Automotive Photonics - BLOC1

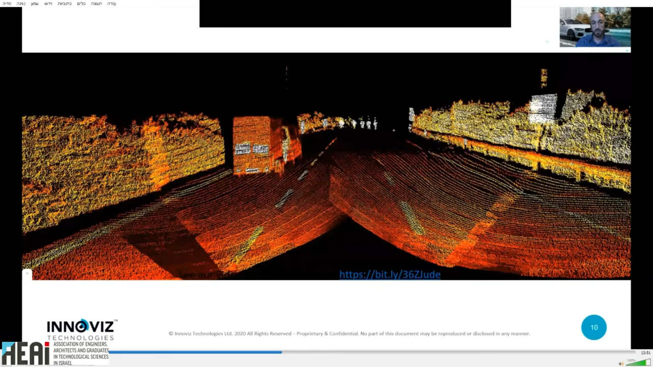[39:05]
This is taken from a real Innoviz One sample just recently.
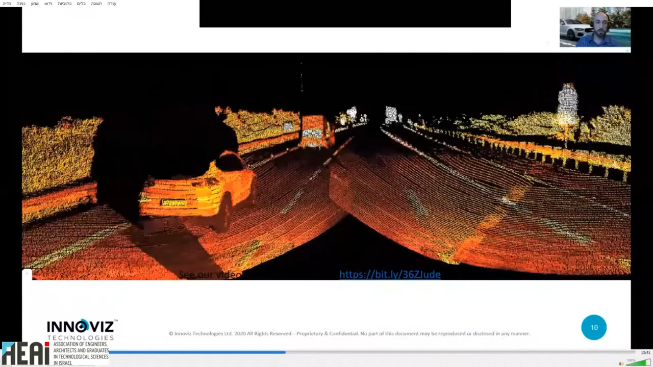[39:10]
You can see the very wide field of view. This is 120 degrees field of view. In width, 25 degree in height.
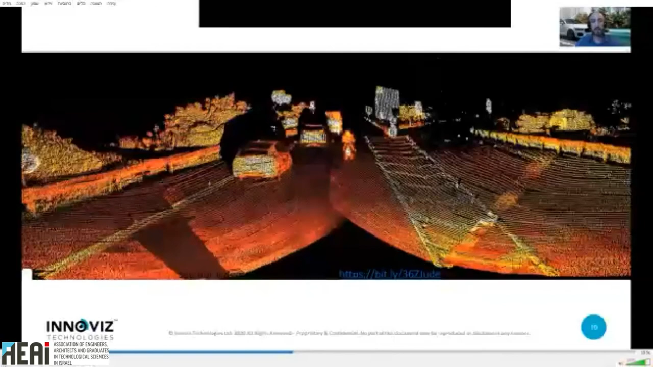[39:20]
You can see the range, you can see the resolution of 0.1 degree, which is unrivaled today. So this is the hardware layer. The software layer on top of it is
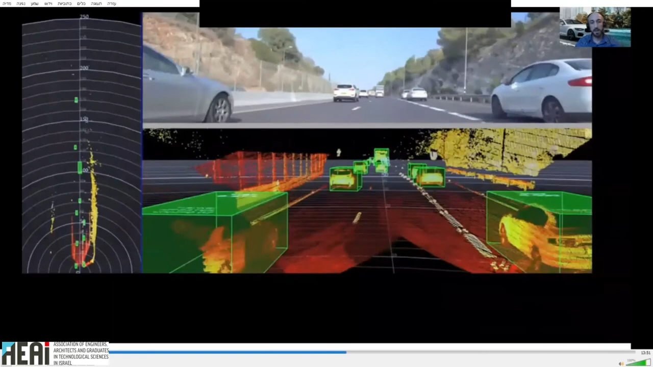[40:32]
Here you can see those two layers working simultaneously.
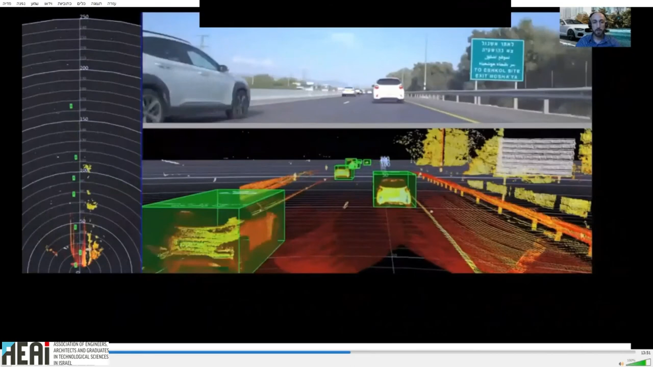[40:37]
You have the point cloud and you have those bounding boxes, those green boxes, which
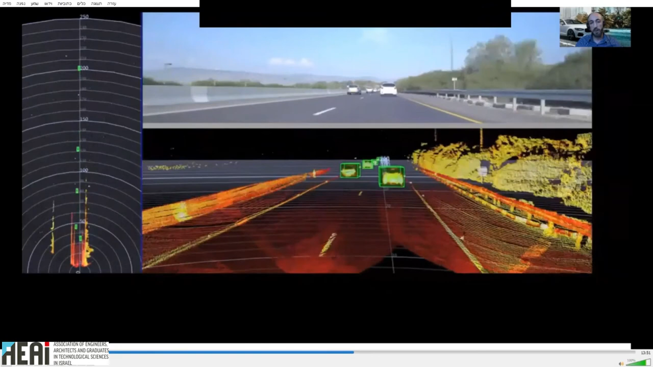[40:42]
were generated by our perception software running in real time on the actual processing platform in real time. You can see on the left the same point cloud by taken but seen from the top.
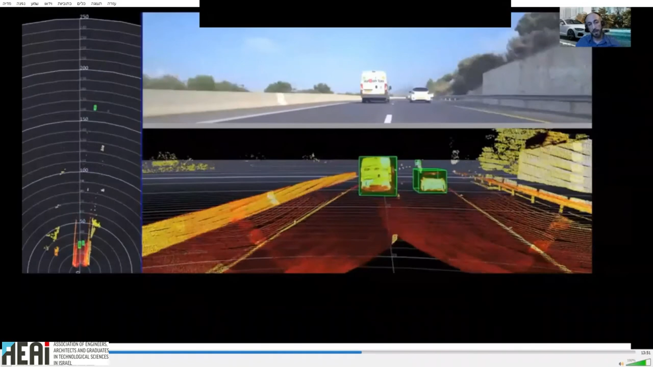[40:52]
This was taken with this is the same data, only presented from a top view. You can see objects detected at a range of up to 250 meters.
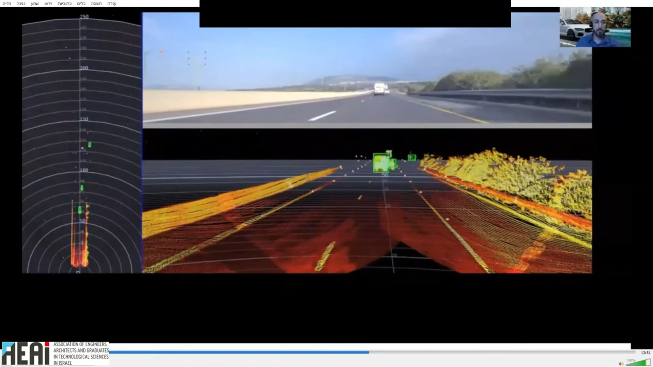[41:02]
Unlike a camera, which cannot really, you cannot measure the actual distance to a car, here you can see the
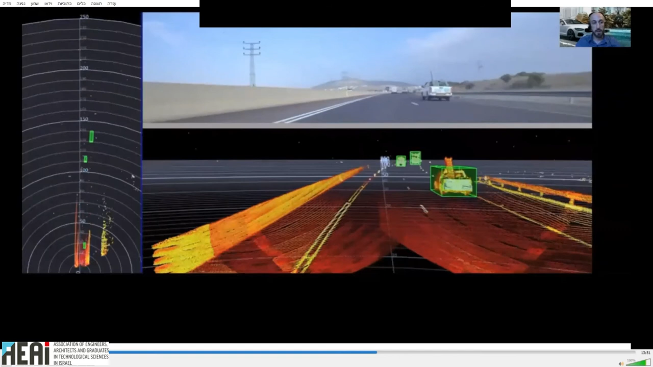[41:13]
exact range measurement of each object to the accuracy of a few centimeters.